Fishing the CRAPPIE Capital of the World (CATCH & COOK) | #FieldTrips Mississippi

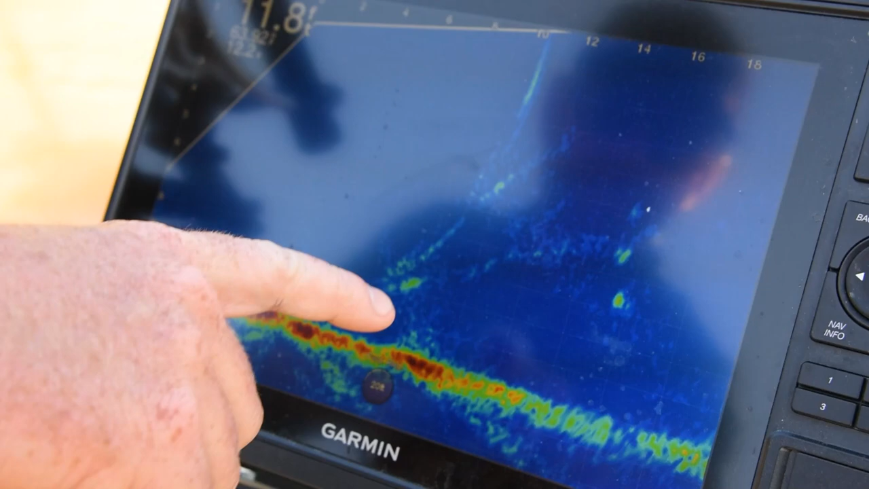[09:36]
So we're using this Garmin live scope, which is, I mean, literally in real time, you're seeing fish moving around. We're seeing crappie.
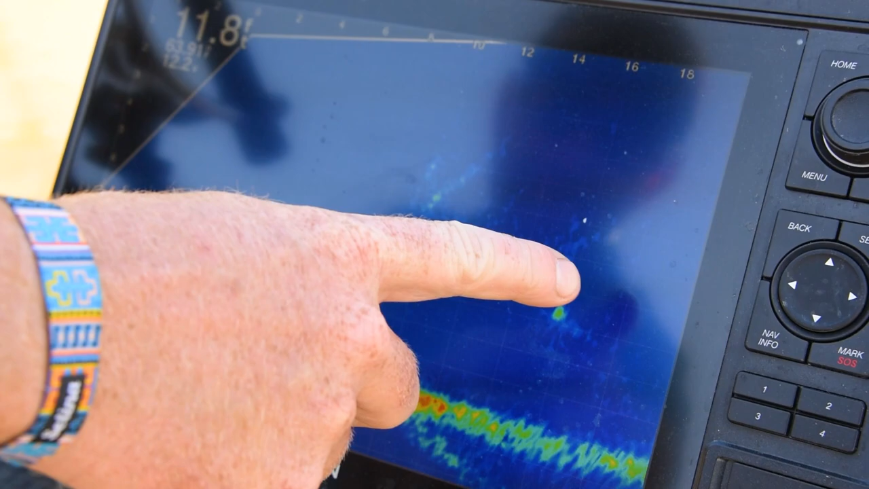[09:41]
He even just identified a bass different from a crappie coming through our thread. But this right here, that's the weight with the two minnows. If I lift up on this rod, you see it go up and then come back down.
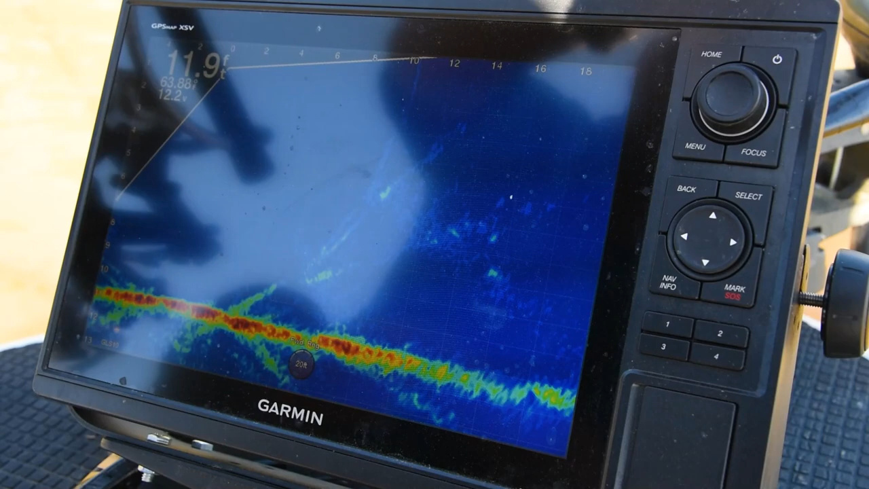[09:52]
So we can sit here and literally watch some of our baits in real time. And we've seen fish come up and investigate.
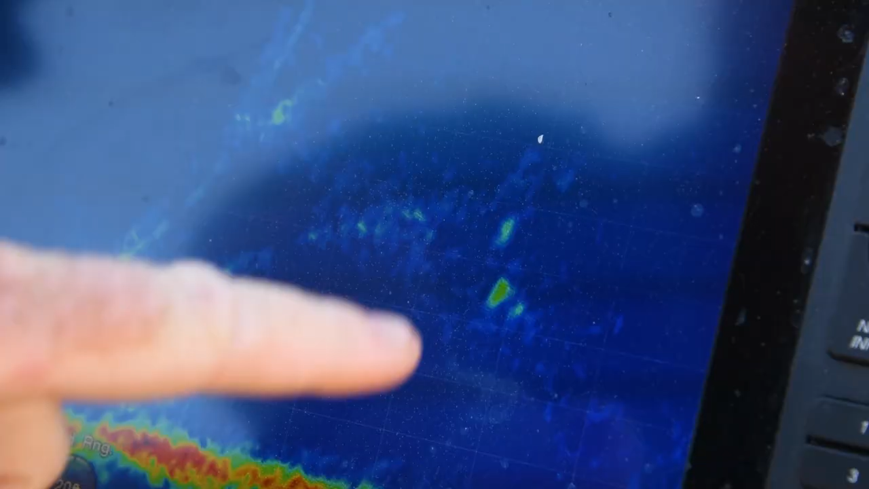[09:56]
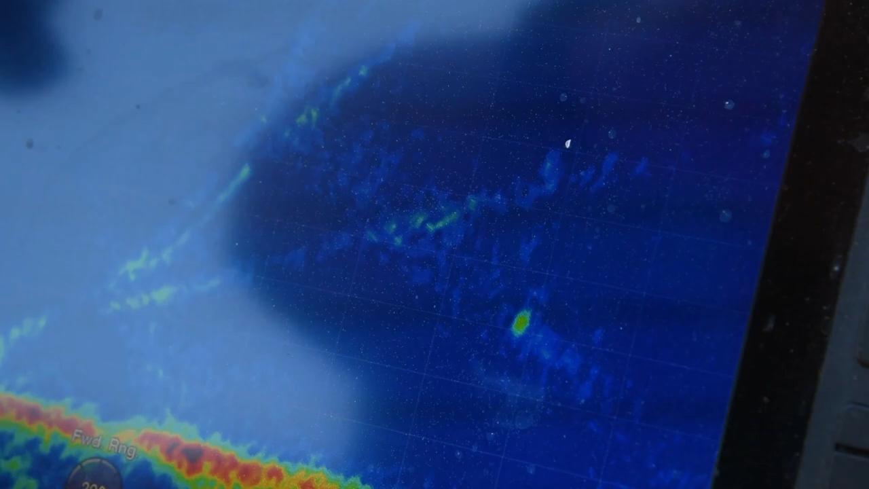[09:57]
Sometimes if they stop, we'll look up, look at one of the rods, and sure enough, we'll get hit. But we're able to watch this. We're seeing fish coming through.
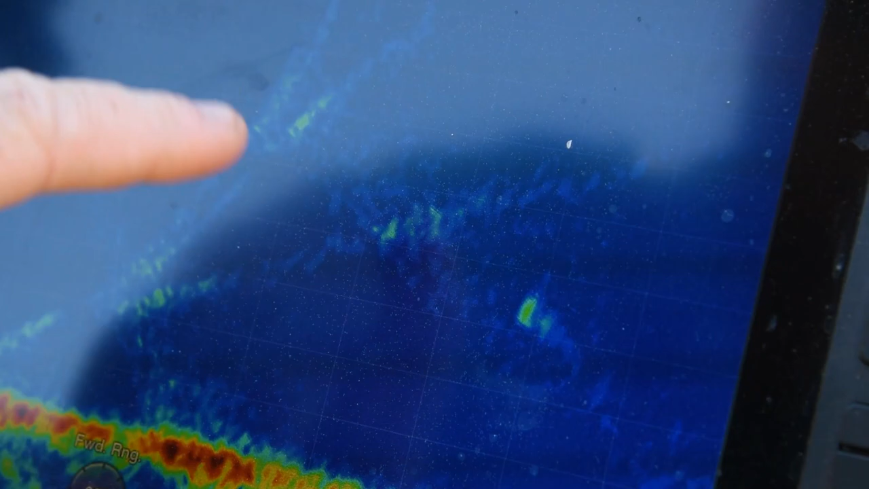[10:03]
Some of them are looking at it. Some of them are just passing through.
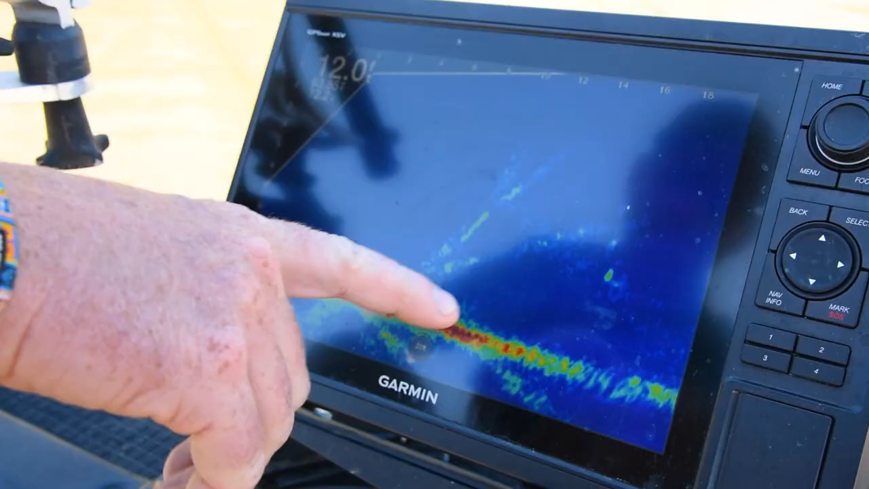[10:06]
But pretty cool technology here,
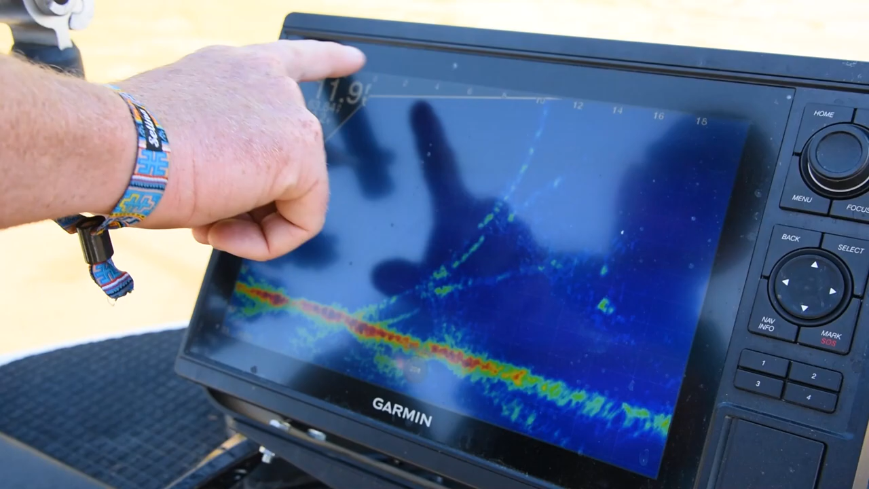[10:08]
and that's shooting out in front of the boat up to about 30 feet out ahead. And technology these days, man, what will they think of next? Well, this is what's rewarding about fishing to me, though.